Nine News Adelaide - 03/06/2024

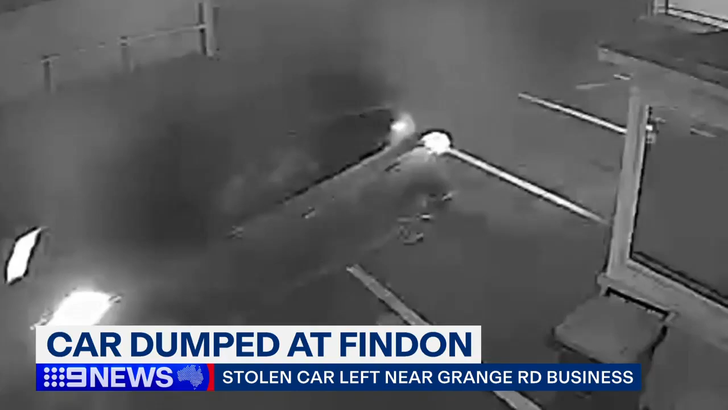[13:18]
driven into the car park of a Grange Road business around midnight and left there. A man was arrested nearby, but police are not yet sure if he was the driver.